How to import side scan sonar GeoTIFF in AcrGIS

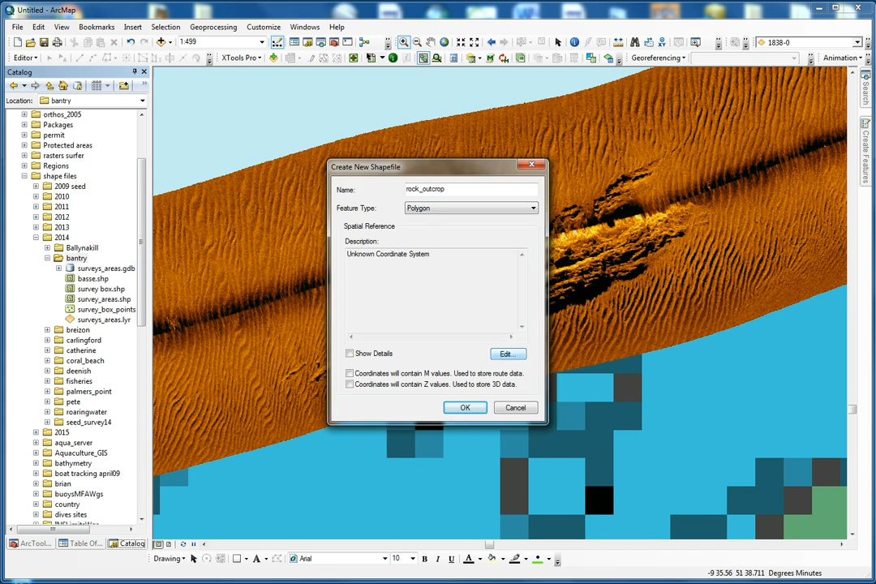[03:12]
Rock. Outcrop. What we want to do is. We want to do a polygon. And the coordinate system for this one. Will be WC D4. And now we have everything here. And we can click OK. And if we go on our tabular content. We have the rock outcrop here. Appearing. Just going to set. Set. A new.
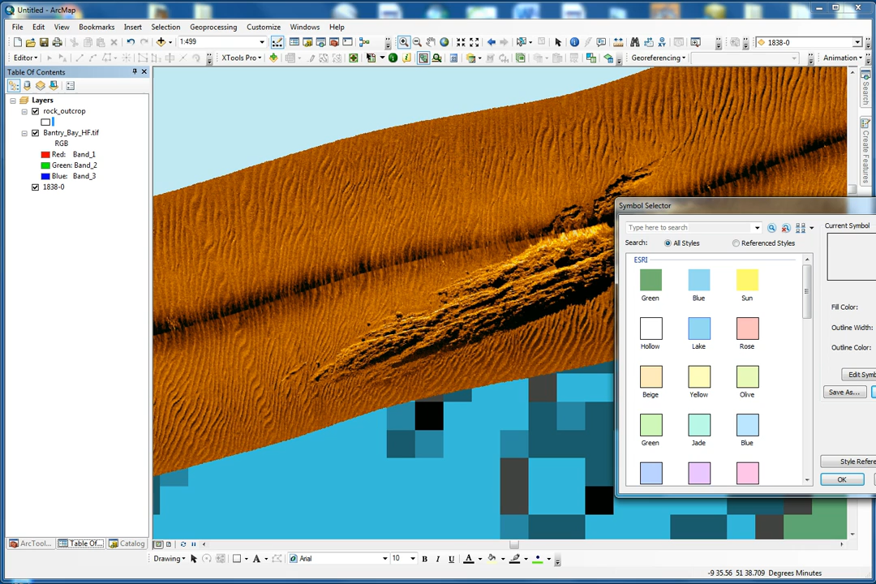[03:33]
Color for it. Which will be easier to see. So now what we're going to do is. We're going to start editing. This new shape file. So. Just editor. Start editing. And. We only have the one. Then. If it doesn't appear here. It's usually into this tab. Called. Create feature. And we have our rock outcrop. And. And. So. We're going to do a polygon. This level. We can just zoom in.
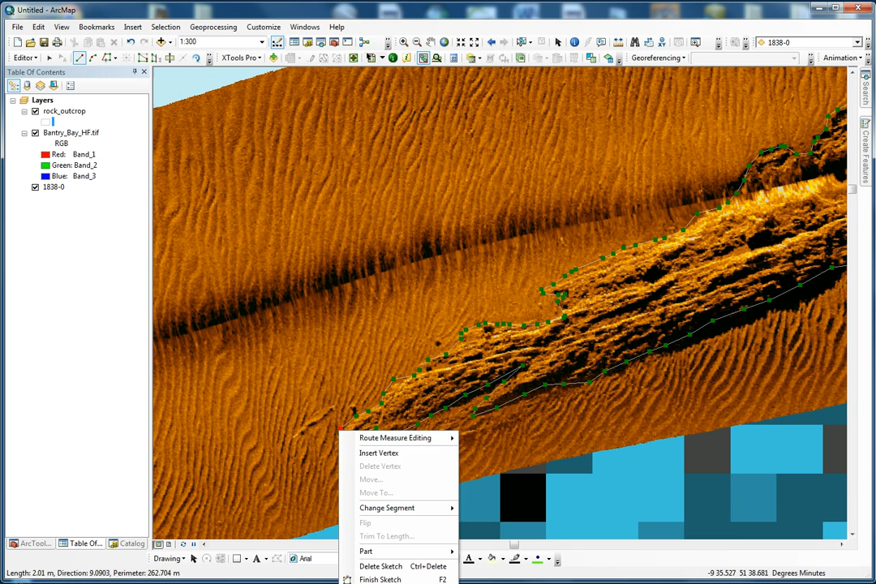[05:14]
And again, once you pan you have to re-select your window. Once we arrive at the end we just finish sketch and now we can zoom
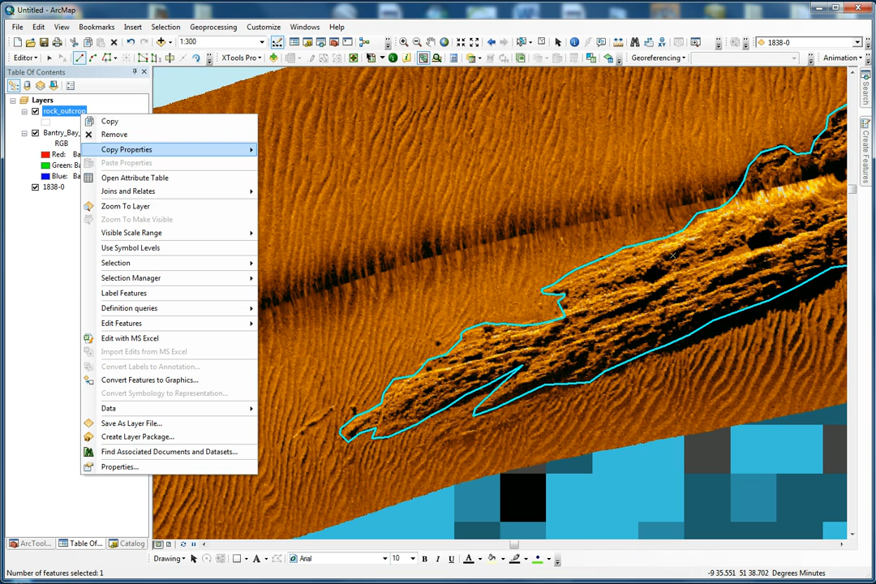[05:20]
to feature and we can see we have hourly so once
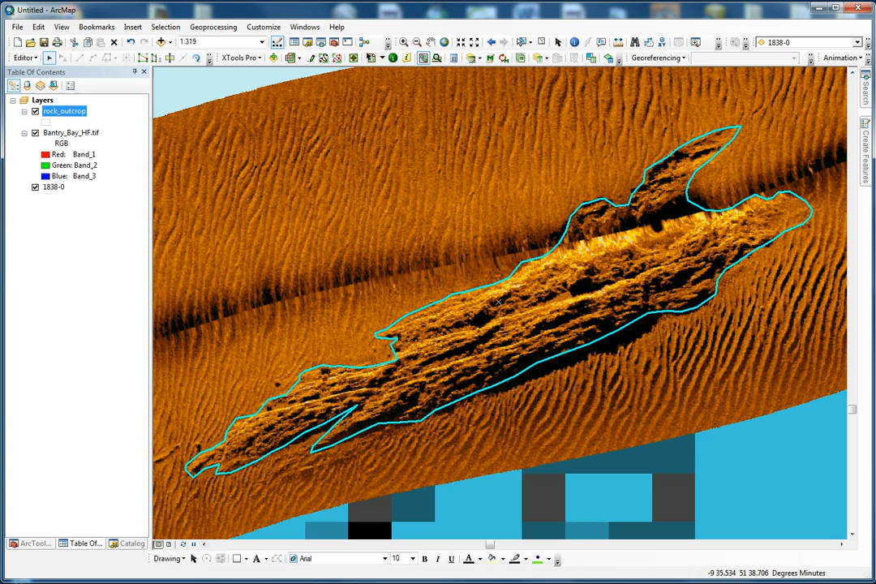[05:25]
all this is done we just do save edits and stop editing. And here we have our rocket crop. We can change the color of it, we can change the texture of it, we can do fairly much whatever we want. And now the idea is just to know how much area this is covering. So we just have a little tab here and we want to or measure an area or measure a feature. If you have more than feature you can use the SUM button which we won't use today.
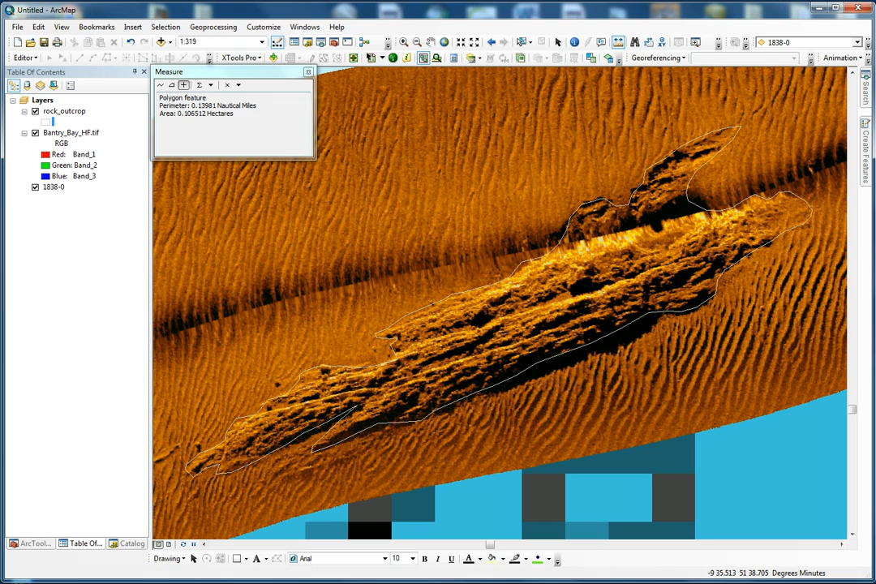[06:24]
We go back to area and we just click on it. And I know that this one is only 0.1 of a hectare. So this is how to trace and measure a new feature from a geotiff image imported from SolarWays. So this one is just 1.5 to 5.5 to 5.9 of a hectare. Thank you.